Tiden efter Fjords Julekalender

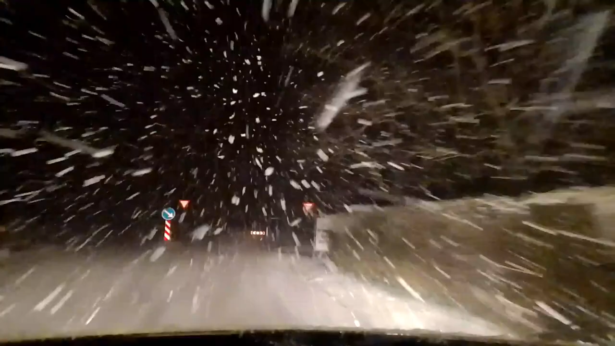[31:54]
Jeg håber, at det her, det er vejen. Man kan i hverken se vej eller noget som helst for sig.